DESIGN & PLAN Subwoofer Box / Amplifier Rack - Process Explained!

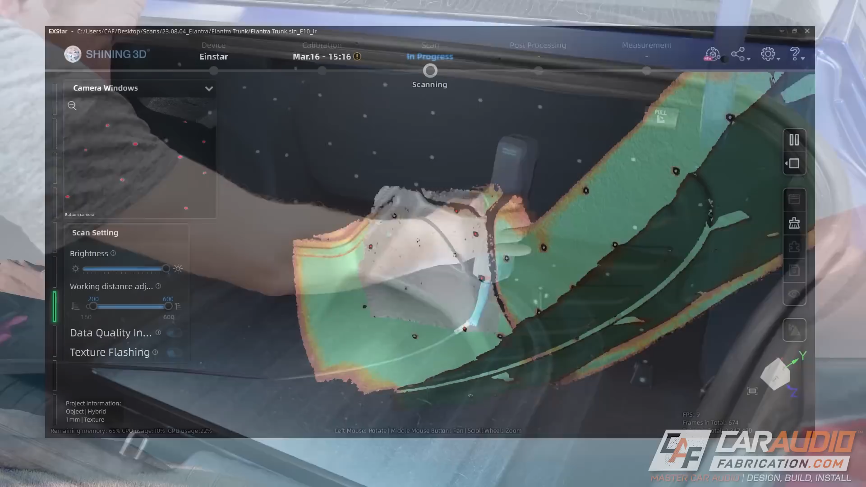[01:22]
Now, in my case here, in a previous video, I used a 3D scanner to capture this design data that you see here on screen.
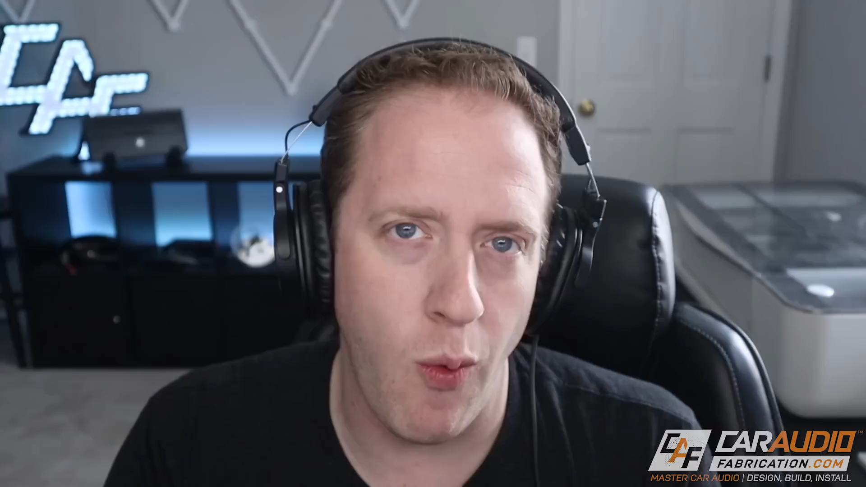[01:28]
Now, with that said, keep in mind that it's not a requirement that you have a 3D scanner in order to be able to design an enclosure in 3D. In fact, we could do something as simple as this, just getting some simple dimensions of the overall space for the enclosure before we begin.
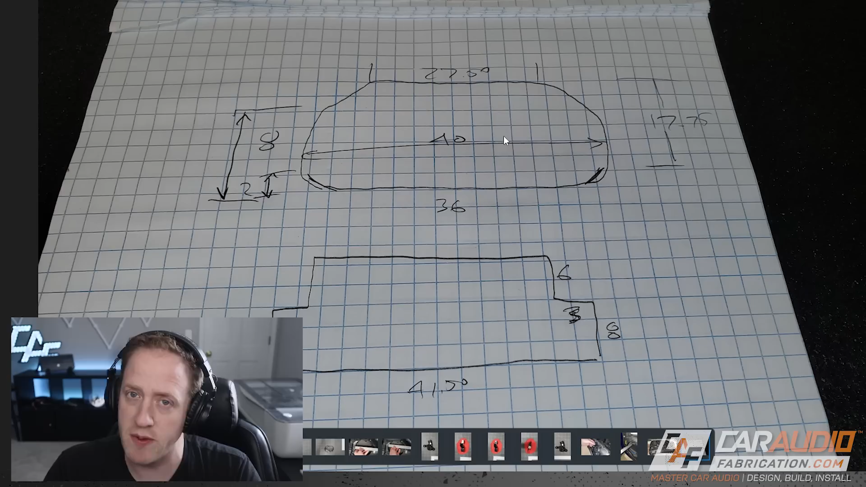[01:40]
Even though I have the 3D scan data, I still took the time to take these dimensions in my case here, just so that I can make sure that my scan data is properly scaled.
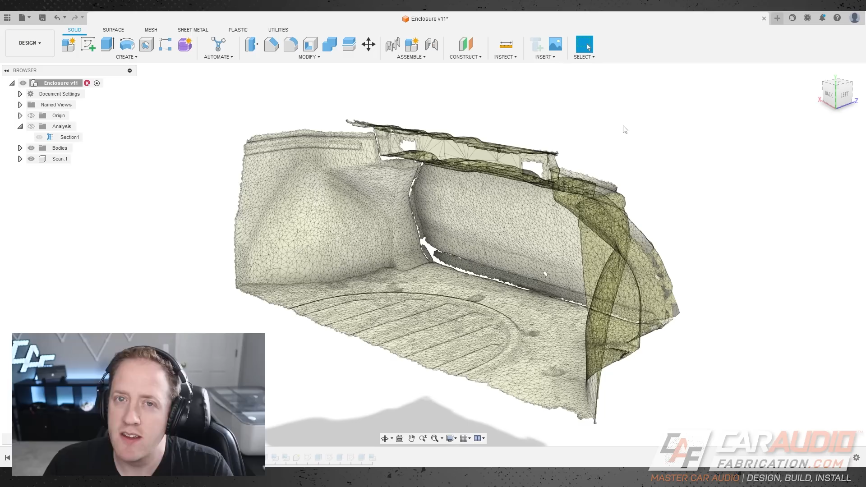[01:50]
So, I used my 3D scanner to get a scan, and I refined the mesh to a smaller model size,
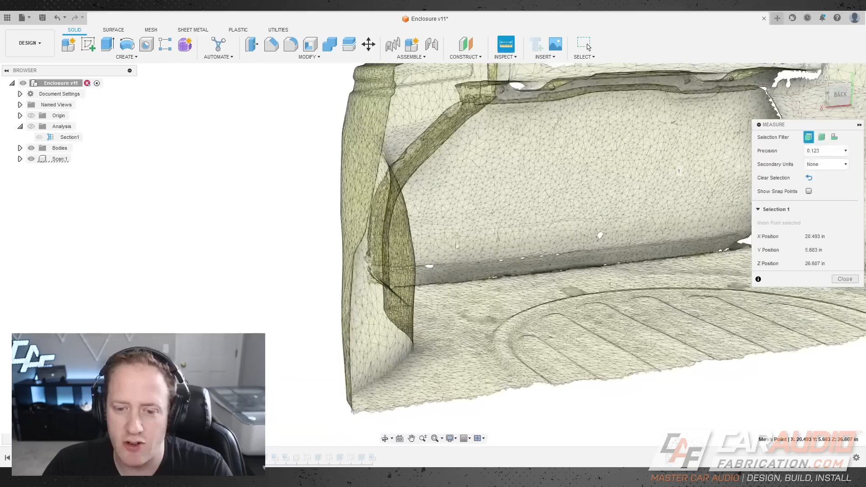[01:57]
and I was able to bring it in to the program here that we're designing in, which is Autodesk Fusion 360.
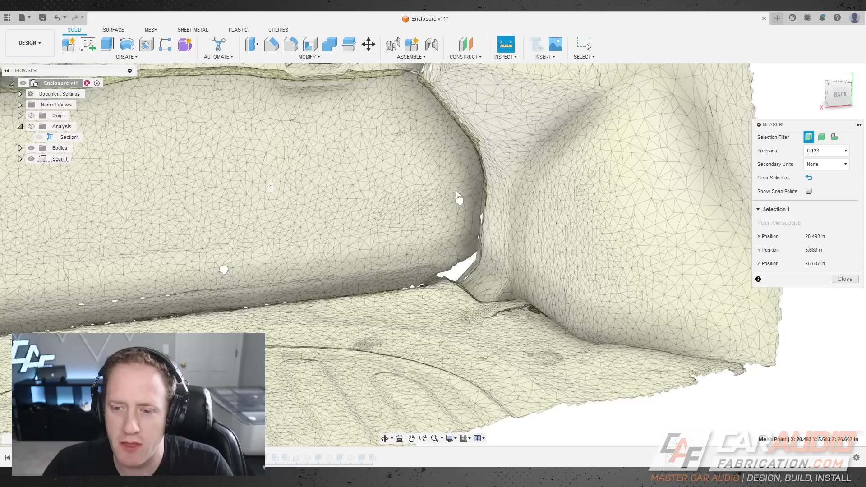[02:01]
Now, let's do a quick test measurement. I know that that value there between those two areas should be about 40 inches,
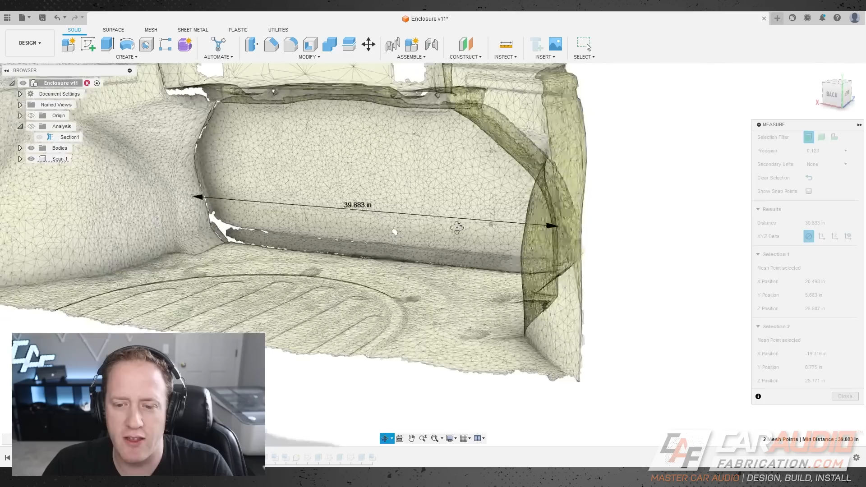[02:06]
which is a value that I measured in real life, so our scaling is good to go here.
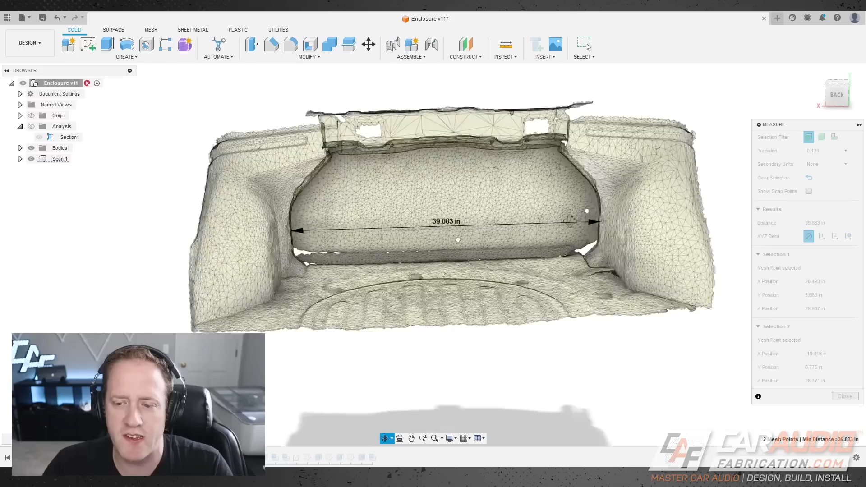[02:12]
So, the next step is to make a new component. In this case, we're going to call it our enclosure shell, and we want to activate that component.
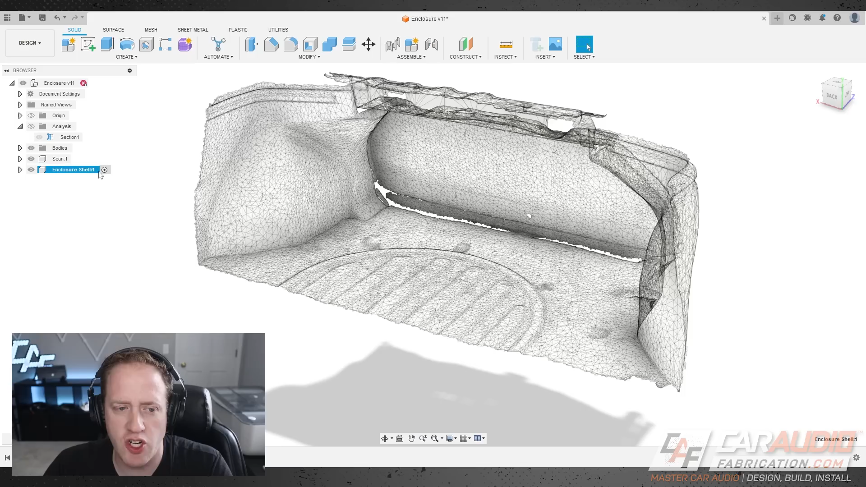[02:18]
My goal with the design of this component is to create the overall shell for the subwoofer enclosure.
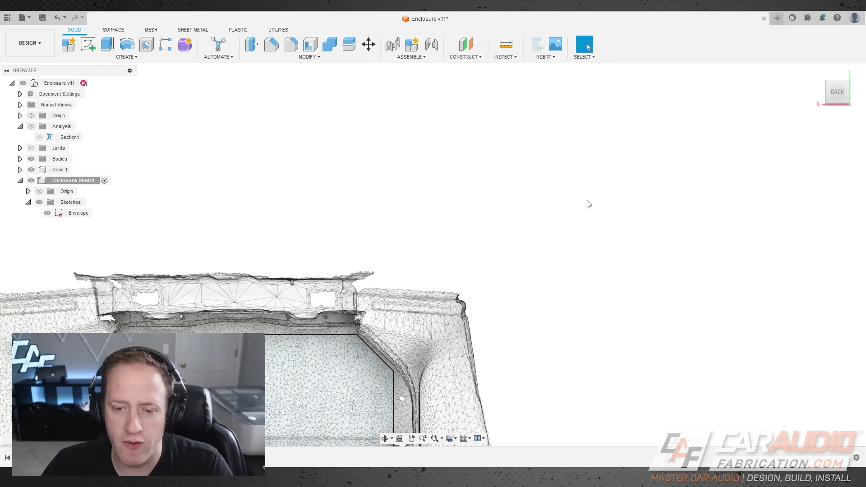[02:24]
So, you can see that the first sketch I've created captures an overall envelope size that we can fit within,
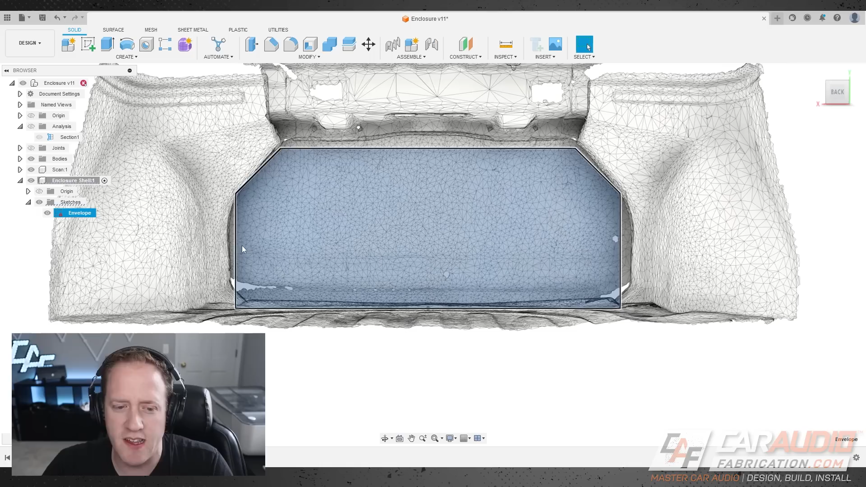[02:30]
that we're not going to run into these archways up in the top or corners of the enclosure.
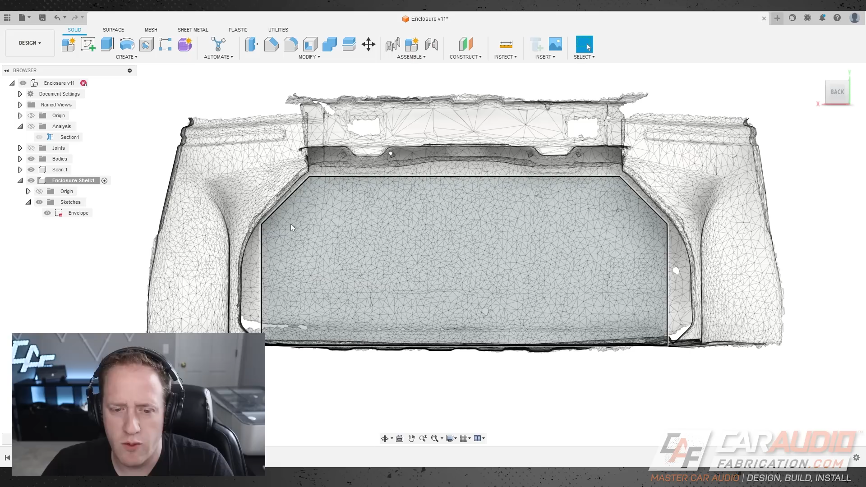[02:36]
With the design of this envelope in place, we're going to extrude the first piece of our enclosure, and in this case,
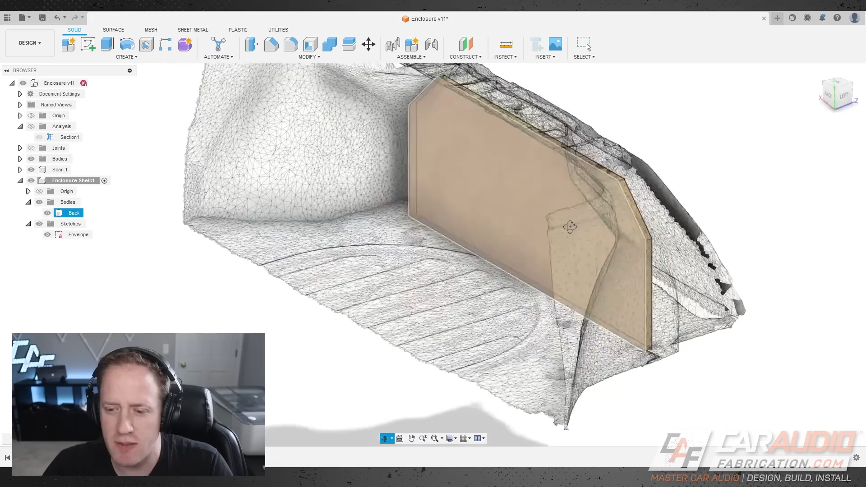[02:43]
this is going to be the back piece of the subwoofer box. From here, I define the next sketch, which is going to create the top and bottom of the enclosure, but also the sides on each side there,
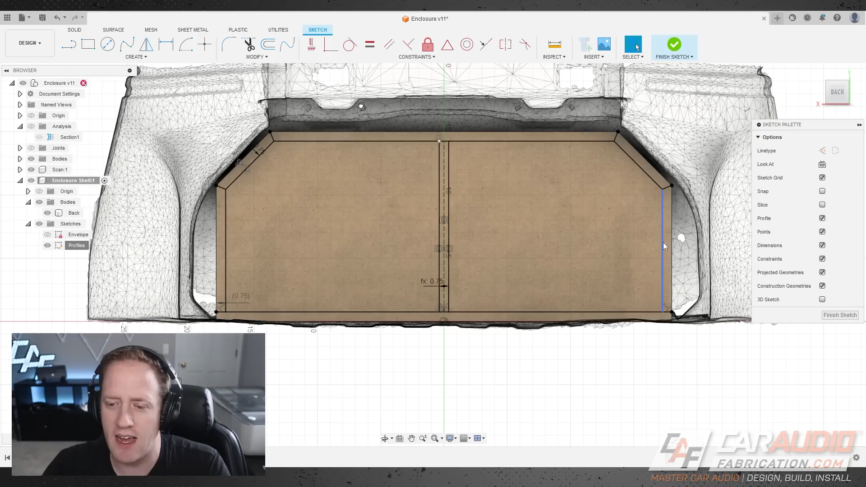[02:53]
and these top corner pieces that are going to completely surround this subwoofer's airspace. And you'll also notice that in the middle here, I've added provisions for a divider,
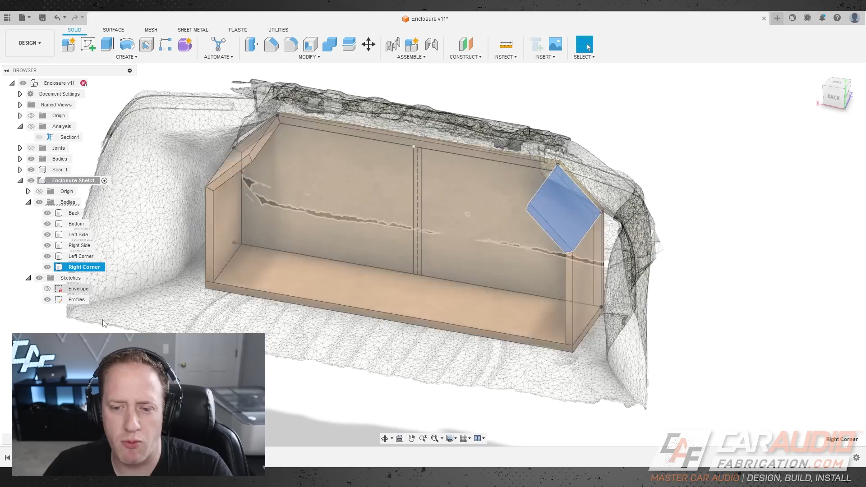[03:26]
the top right corner, the top of the enclosure, and that internal divider. Whenever you're designing in 3D, it's a good idea to name everything, so you can see that I've named all of the pieces here.
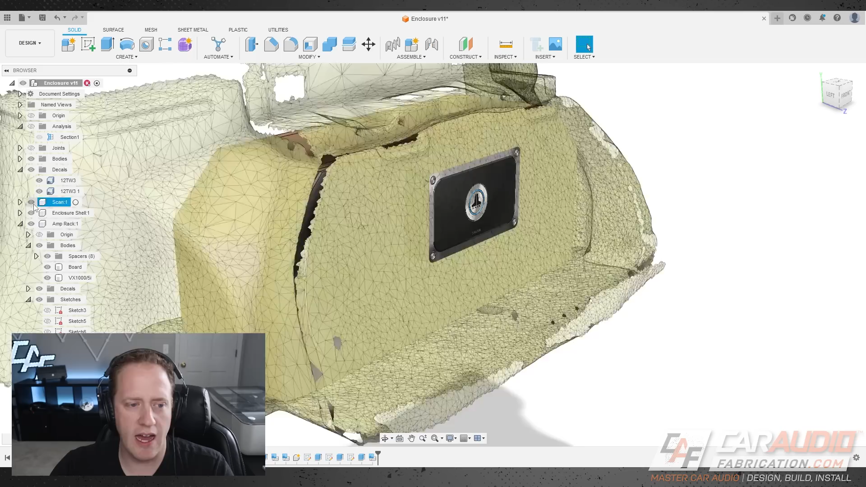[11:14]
And if we do our section analysis again, you can see what kind of clearance we have between the backside of our rear seat and the amplifier right there.
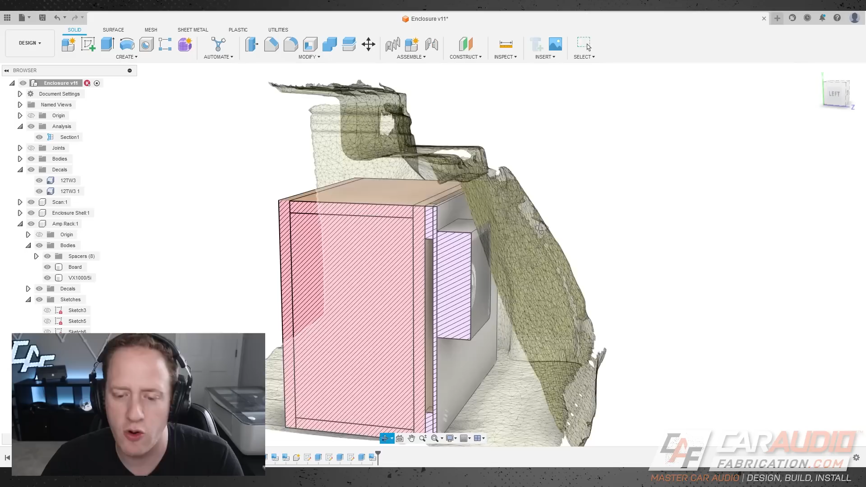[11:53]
And it will also just make wiring of everything a lot more simple having this nice large chamber behind here.
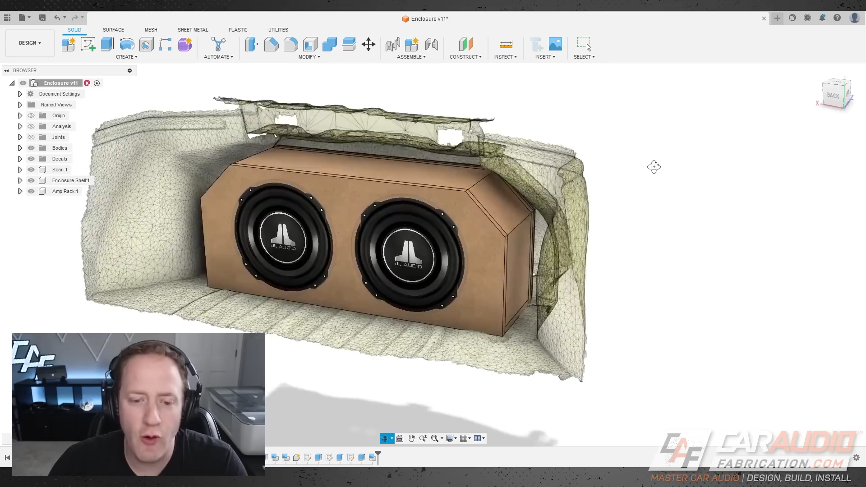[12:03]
So with that, we now have a fully modeled sealed enclosure that is perfectly sized for the exact target air volume that we're looking for. We've also made sure that this enclosure isn't going to hit anywhere in the trunk.
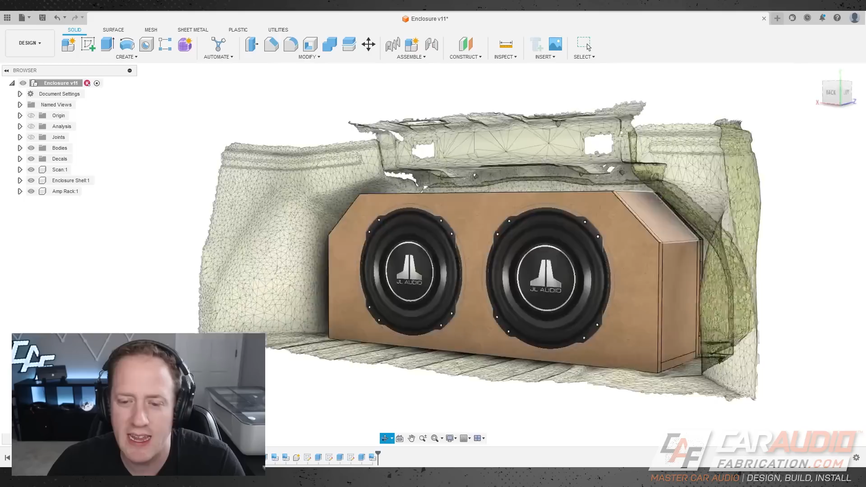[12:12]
We know that there's going to be plenty of room for the amplifier rack and the other components on the backside of the enclosure.
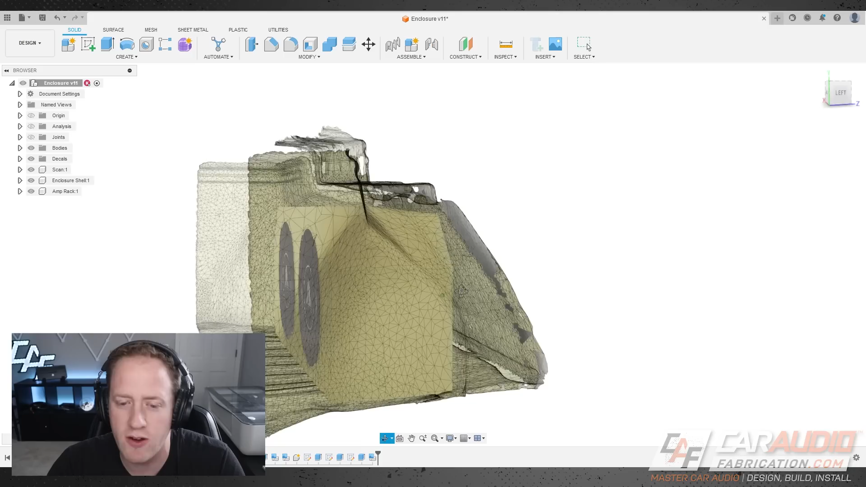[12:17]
So the next step is we want to design a custom beauty panel that is going to mount onto this baffle board.